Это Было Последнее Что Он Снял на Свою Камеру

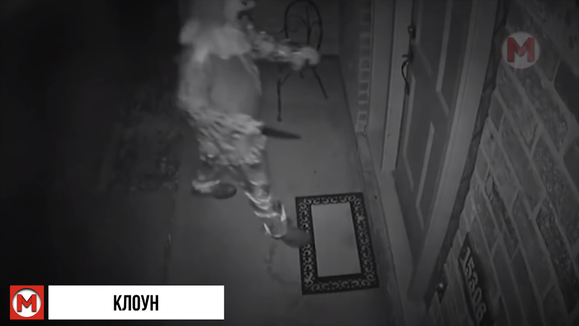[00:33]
Человек в костюме клоуна с ножом в руках пытался проникнуть в дом. Но, к счастью, ему это так и не удалось.
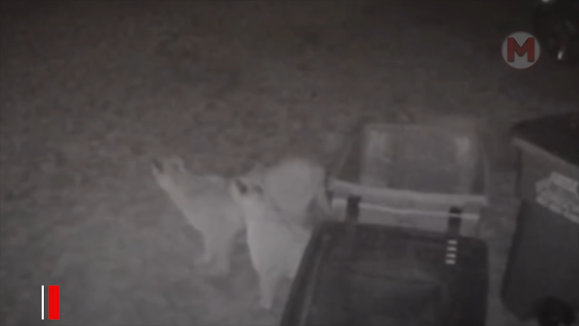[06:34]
Камеры наружного наблюдения в Колорадо засняли жуткие кадры, как несколько львиц бродило у жилых домов.